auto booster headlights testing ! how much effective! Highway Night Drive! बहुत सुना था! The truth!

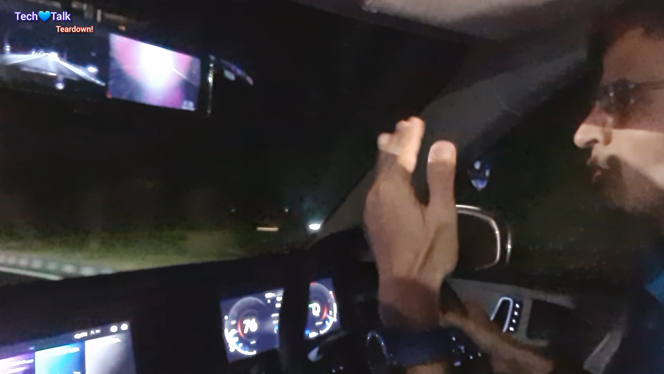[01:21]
know on-off होते हैं बहुत सारे lights आते हैं जैसे आपका four lamp हो गया जैसे आपका cornering lamp हो गया वो all together different lamp होता है उसके बाद न
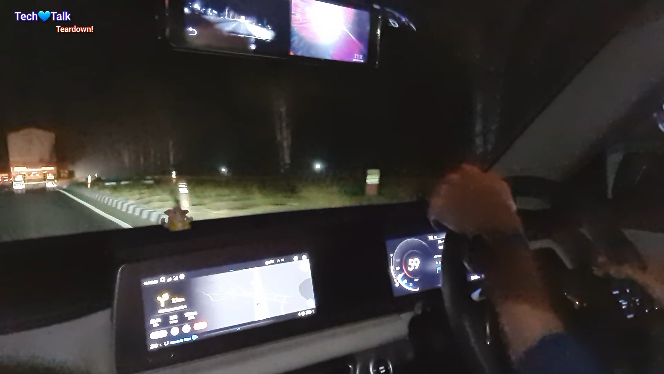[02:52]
अभी जलाता हूं यह आप देखिए यह हमने डीपर जला दिया अभी जो हैड लाइट जल रही है हमारे कार की एक्सवी 700 की यह नॉर्मल लाइट जल रही है मतलब इसमें फॉग लैंप भी आफ है नॉर्मल सिर्फ एक लैंप जो अपना
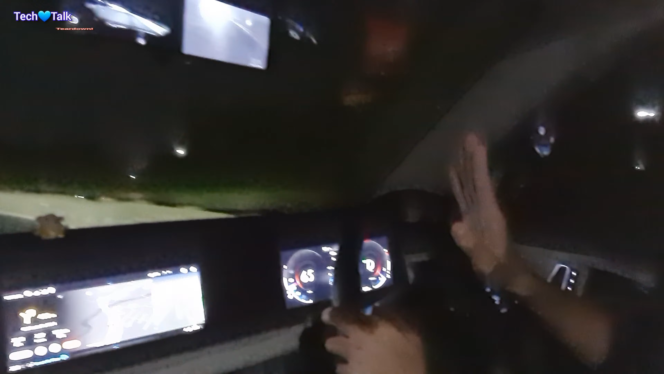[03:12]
लोर लैंप होता है वो जल रहा है � अभी मैं डीपर जलाता हूं तब आप लाइट में डिफ्रेंज देखेंगे यह देखिए मैंने डीपर जलाया तो डीपर का अलडी थो इतना हाई है
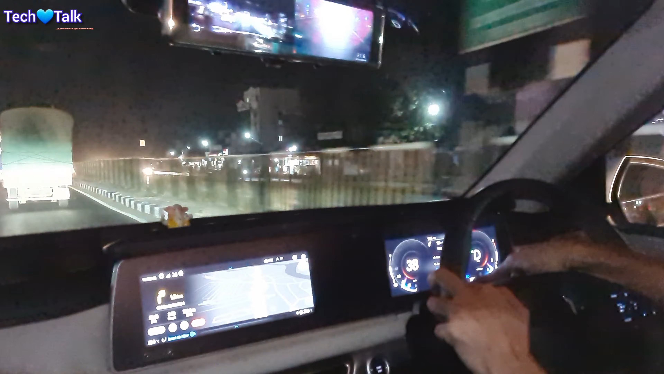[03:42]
पा रहा हूं यह ब्लू लाइट जल रही है इसका मतलब है कि आपका हेडलाइट जल रहा है और आप ऐसे भी देख सकते हैं अगर नाइट में चल रहे हैं तो लेकिन जब
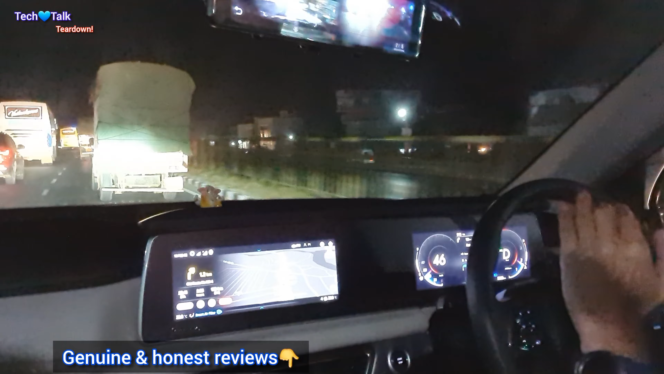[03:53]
आप 80 का स्पीड क्रॉस करेंगे और स्पीड बूस्टर की किन होगा आटमेटिकली तब एक और इंडिकेटर आपको जलेगा विच य 69 70 के आसपास में चल रही है मैंने कुज कंट्रोल सेट कर दिया है थोड़ा सा जादा अभी 70 80
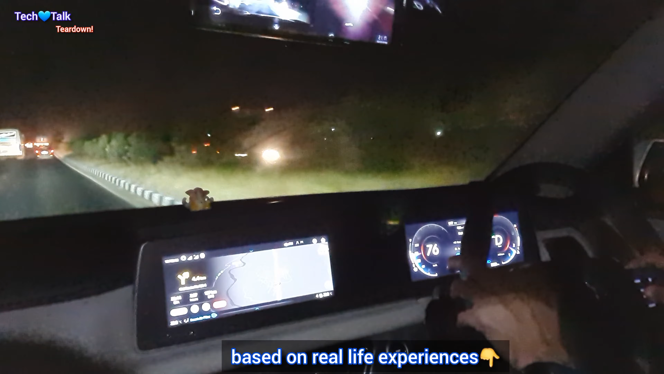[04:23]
के ओपर में सेट कर देता हूं 80 के ओपर मैंने सेट किया अब जैसे होगा यह देखिए लाइट बढ़ी ओके यहां पर एक बूस्ट करके लिखा आ जाता है अब मैं ब्रेक मारत कर देखिया हूं और यह लाइट बंध हो जाएगी तो
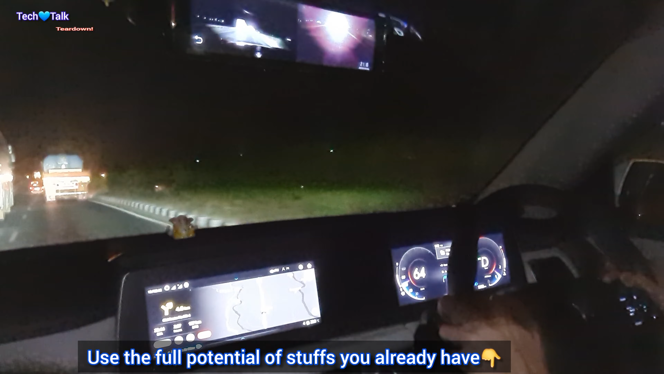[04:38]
अब फिर से अभी 63 पर आ गया उसके बाद फिर से जैसे ही जगह मिलेगी वह ऐसे ही जैसे फिर से जगह मिल गई है 69 70 71 72 75 76 77 8 बाहर देखिए 79 80 अभी 80 तक
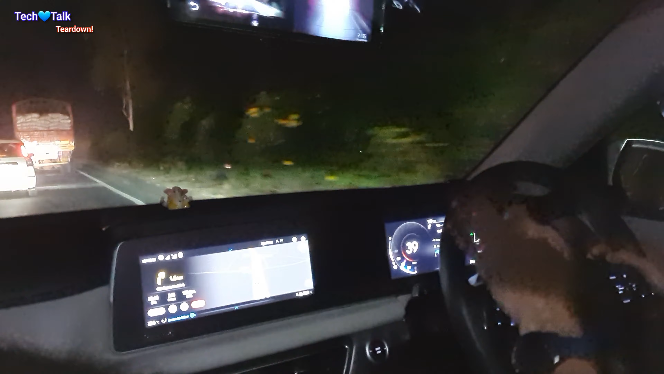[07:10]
बुछ्टेड है वो सारे हेड़ लाइट नहीं है वो सिर्फ आपके अपर हेड लाइट जो है जो फॉर्वर्ड थरो देता है वह स्पीड बूस्टेड है तो
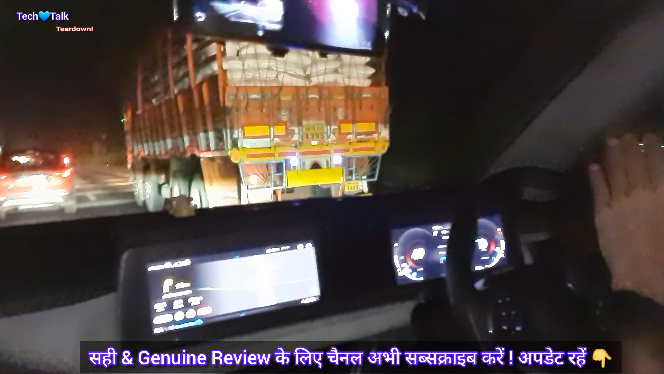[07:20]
अभी मैं दुबारे से वही चीज 80 क्रोस करा कि आपको दिखाता हूं तब आपको आइडिया
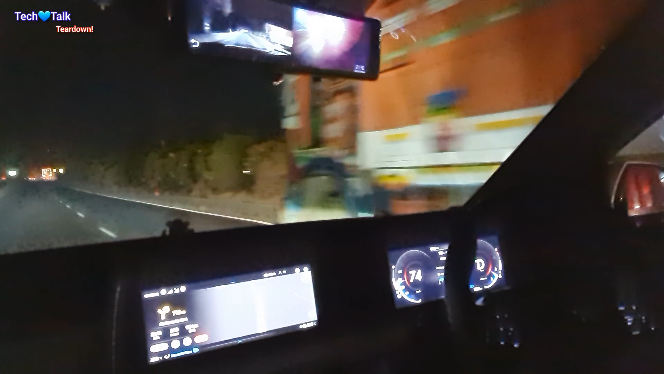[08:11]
करने का मतलब 81 से जैसरी ौपर होता है तो आप आपका जो करने का मतलब जैसे 80 81 से उपर 81 या उससे उपर घura स्पीड क्रोस होता है तो आपका अपर बिल्कुल डबल हो जाता उस का यह 75ителिश नीचे जाता है जब स्पीड कम होते बंद हो जाता है